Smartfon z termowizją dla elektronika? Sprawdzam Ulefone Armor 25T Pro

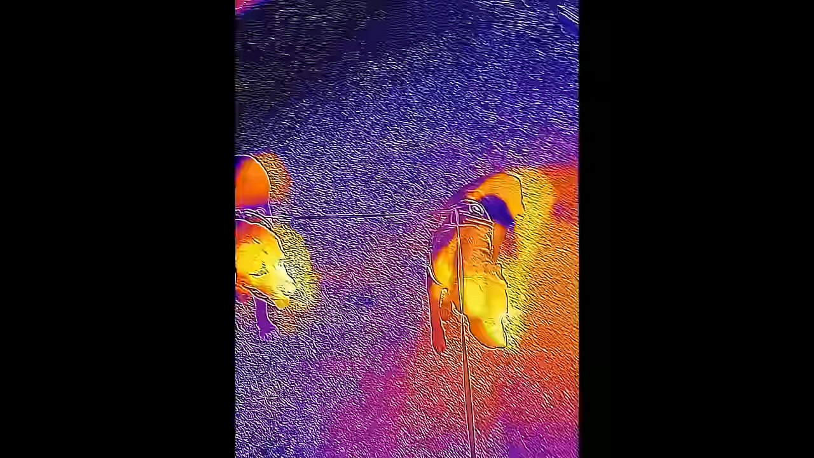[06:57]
Zakres tej regulacji to od 20 cm do 4 m.
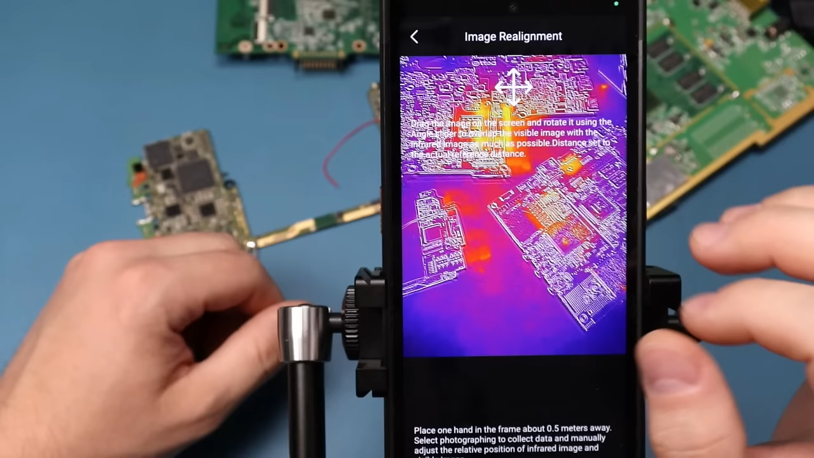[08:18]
Po ustawieniu tego zdarza się, że aplikacja restartuje się, a w najlepszym wypadku po prostu nie zapisuje tych opcji.
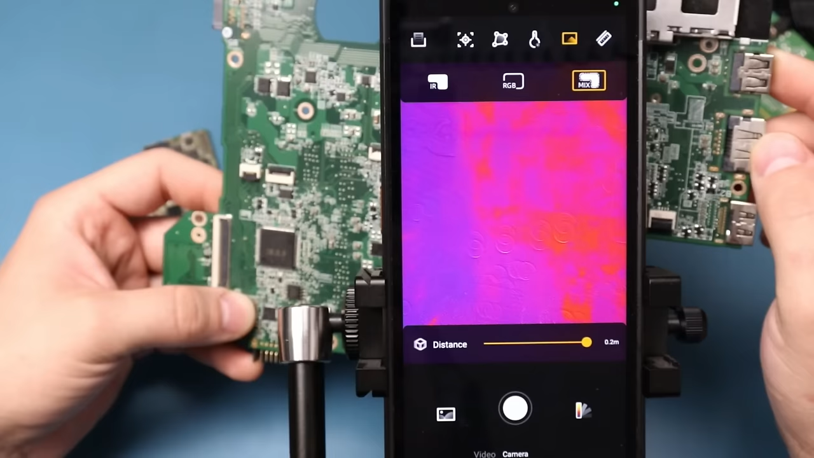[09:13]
Także minimalna użyteczna odległość działania tego wspomagania to 20 cm. Zdarza się, że podczas sprawdzania takiej płytki telefon nie może złapać ostrości i robią się takie plamy. Także myślę, że do pomiarów elektroniki lepiej to całkiem wyłączyć, żeby nas po prostu nie denerwowało. Tu na górze włączamy sobie pomiary i mamy trzy pomiary. Centralny, najziemniejszy i najcieplejszy obiekt. Tu możemy sobie wybrać pomiary obszarowe. W ten sposób. Podobnie jak w kamerach Infirray. Kasuje się w ten sposób. Tutaj mamy pomiar w linii. Tu mamy taki pomiar punktu użytkownika. Możemy sobie wybrać dowolne punkty.
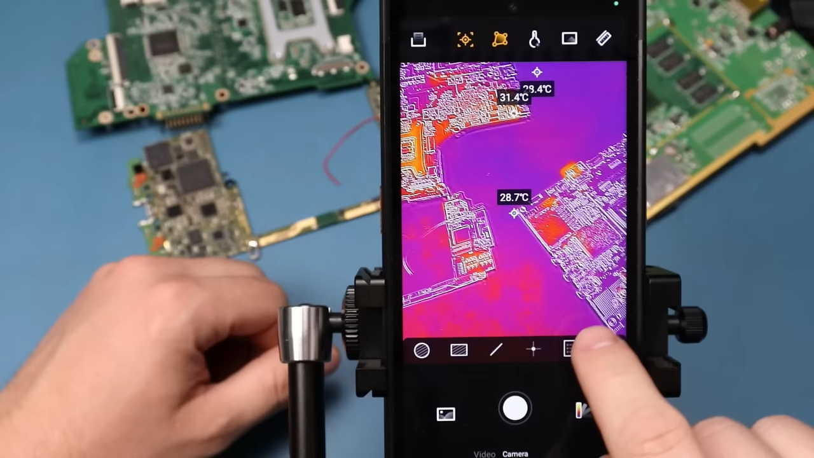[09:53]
Maksymalnie trzy. Wartości tutaj się pokazują, chociaż słabo je widać w tym momencie. A to szczerze powiedziawszy nie wiem co robi, bo nic się tutaj nie dzieje. Być może jak zrobię zdjęcie, to zapisze się jakiś raport. Najwyżej wrzucę Wam screena, jeżeli to dało jakiś efekt. A tym koszem usuwamy wszystkie te włączone opcje.
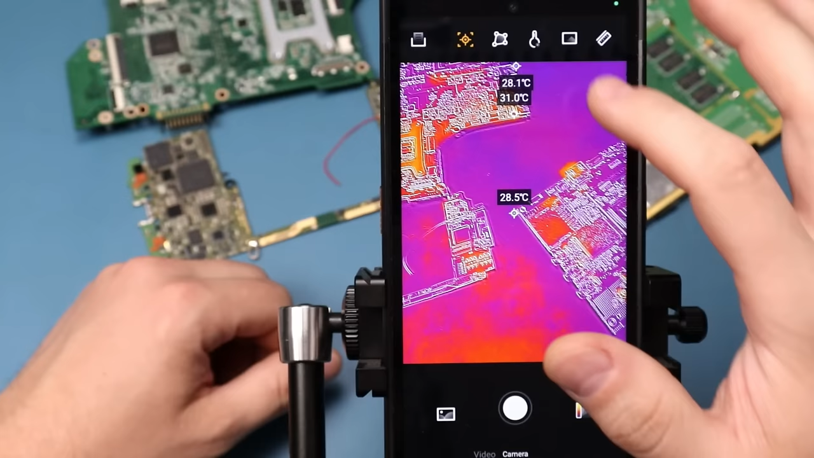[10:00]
Tutaj możemy sobie szybko ustawić te parametry pomiaru, które były tam w opcjach. A w tym menu mamy tak. Włączenie samego obrazu podczerwonego, bez tego wspomagania krawędzi. Widok samego aparatu. Lub mix, czyli połączenie jednego i drugiego. I możemy sobie regulować siłę tego połączenia.
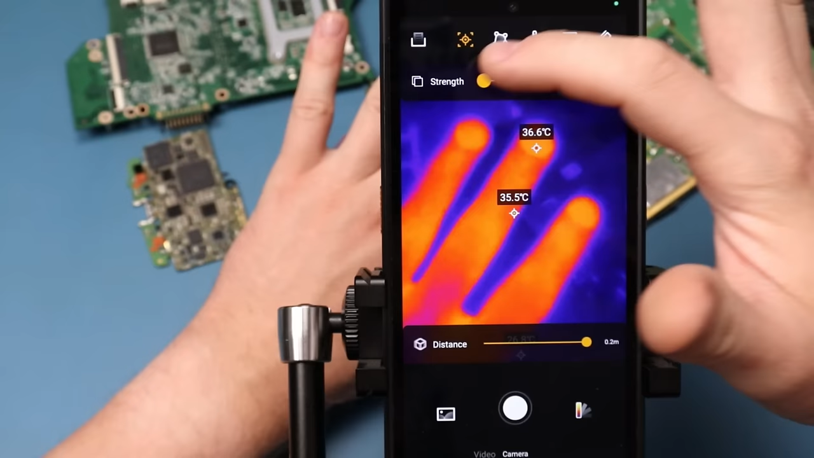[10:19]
A tutaj jest dystans do ustawienia tego wspomagania wizualnego.
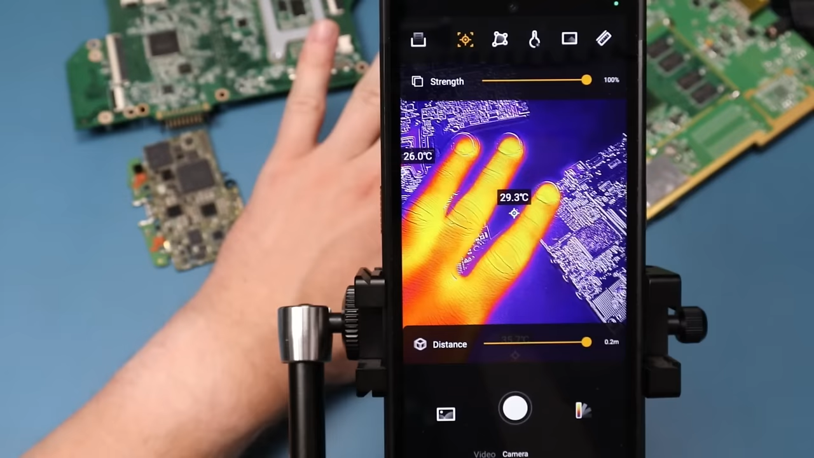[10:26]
On screen: spot 29.3°C
Z 20 cm działa to jak najbardziej prawidłowo. W tym menu możemy sobie edytować skalę pomiaru.
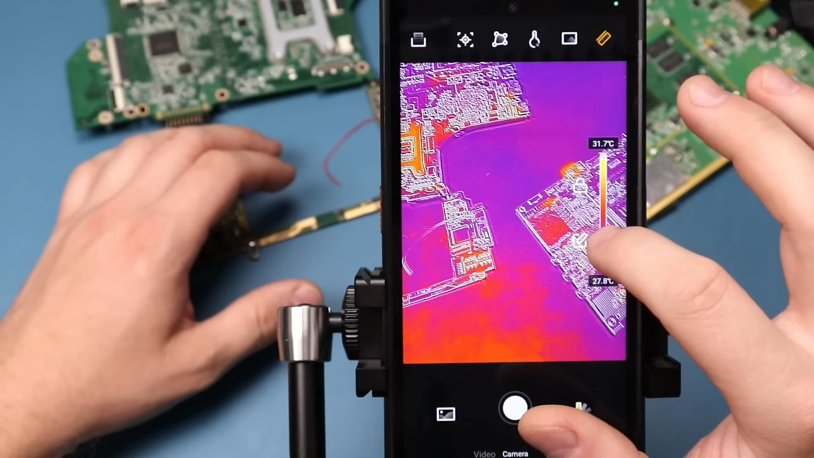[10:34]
On screen: scale top 31.7°C, scale bottom 27.8°C
Naciskamy tę kłódkę i możemy sobie od dołu podnieść tą skalę w taki sposób, żeby niższe temperatury się nie pokazywały.
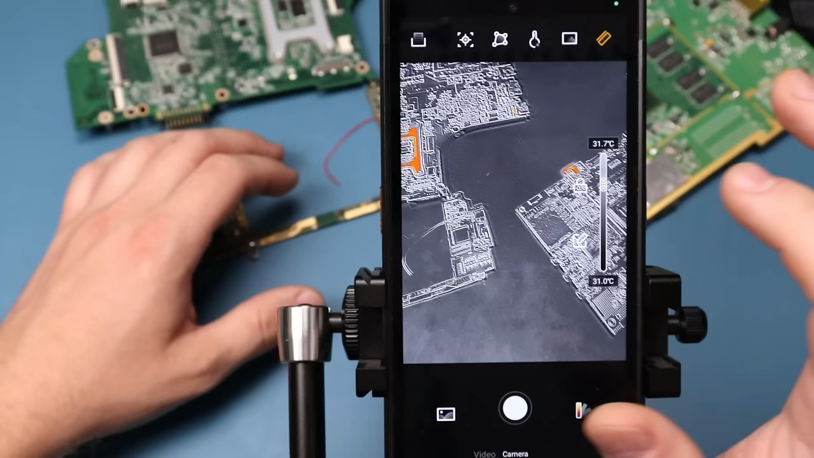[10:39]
On screen: scale top 31.7°C, scale bottom 31.0°C
Coś takiego. Chociaż nie wiem czemu to się tak zmienia. Nie chce mi się to zapisać. Nie wiem, dziwnie to działa, powiem szczerze. Jeżeli ktoś z Was ma pomysł, jak to ustawić tak jak powinno być, to dajcie znać. Najlepsze, że tej aplikacji nie ma w sklepie Google Play.
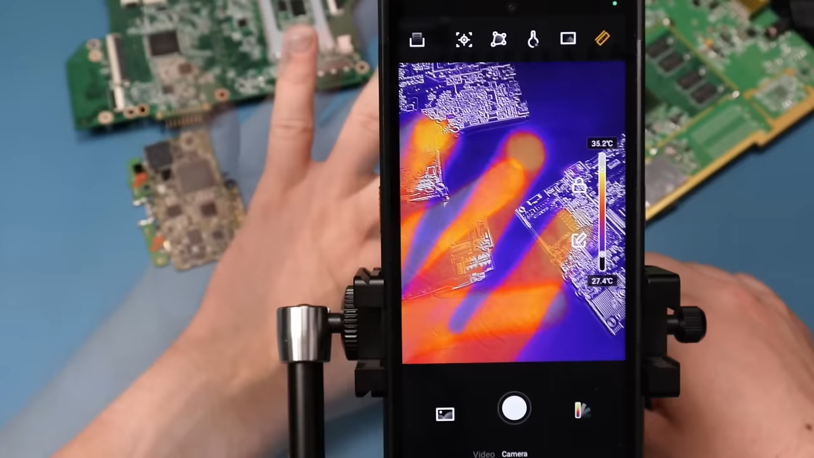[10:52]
On screen: scale top 35.2°C, scale bottom 27.4°C
Jest ona bezpośrednio od producenta. I podejrzewam, że na aktualizację nie mamy nawet co liczyć.
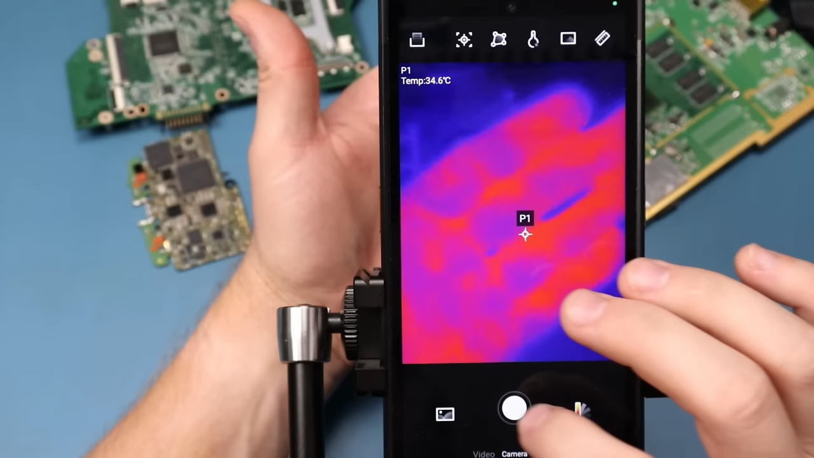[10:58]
On screen: spot 34.6°C
Oczywiście mamy możliwość robienia zdjęć, jak i nagrywania filmów, ale niestety filmy nagrywają się tylko pionowo. Po obróceniu telefonu nie zmienia się w ogóle orientacja. Tutaj wybieramy sobie palety koloru.
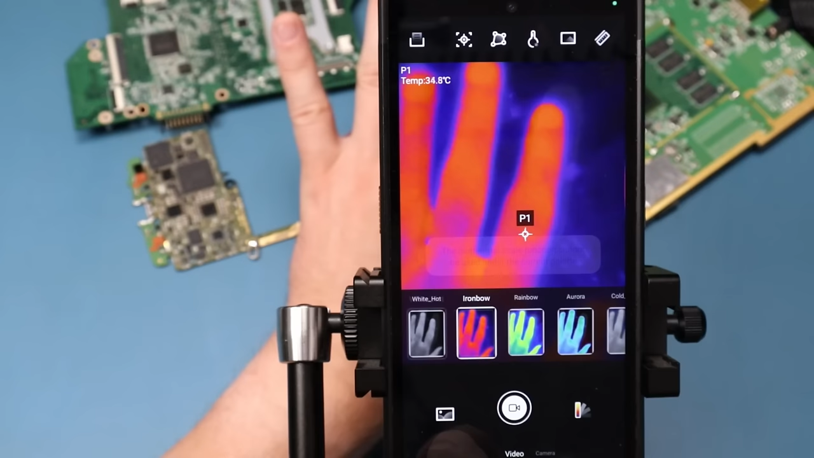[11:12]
On screen: spot 34.8°C
I mamy czarno-białą, tą standardową, żelazo, jakąś taką tęczową, aurora, zimny niebieski i gorący czerwony.
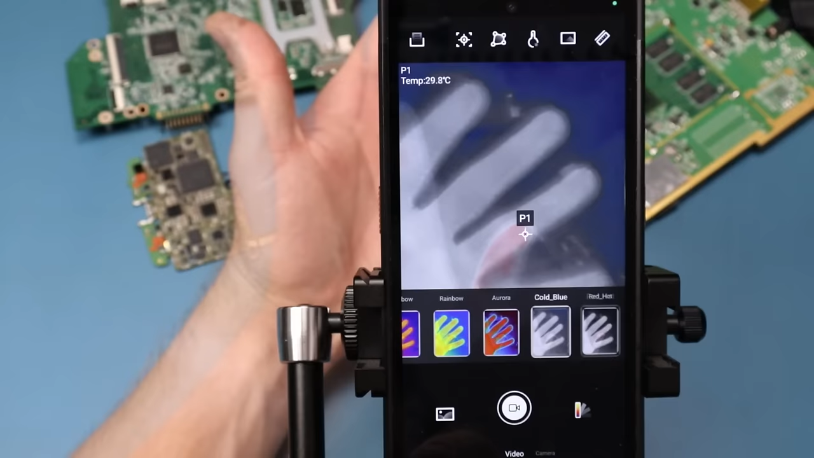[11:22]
On screen: spot 29.8°C
Sprawdźmy sobie z ciekawości rozgrzaną lutownicę. Ustawię temperaturę na równe 300 stopni. O, i przełączył nam się zakres.
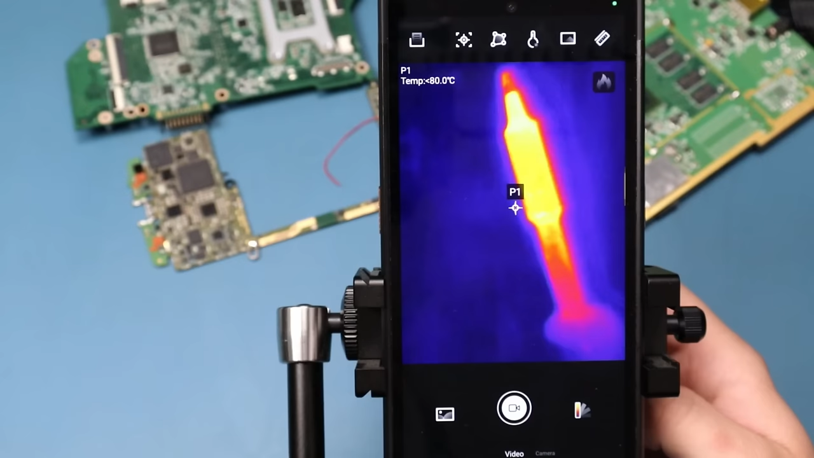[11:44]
I zobaczmy, ile tu wyjdzie. Całkiem nieźle biorąc pod uwagę, o, 298, proszę, 300.
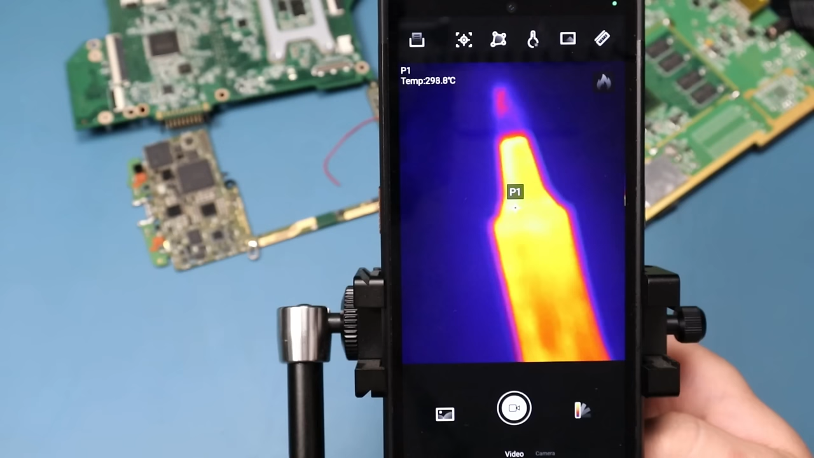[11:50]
On screen: spot 298.8°C
Jestem pozytywnie zaskoczony, bo generalnie pomiar metali termowizją jest bardzo trudny i ciężko tutaj uzyskać dokładne wyniki. Każda zmiana powierzchni takiego metalu, czy jakieś zabrudzenie, powoduje zmianę emisyjności i zafałszowanie pomiaru.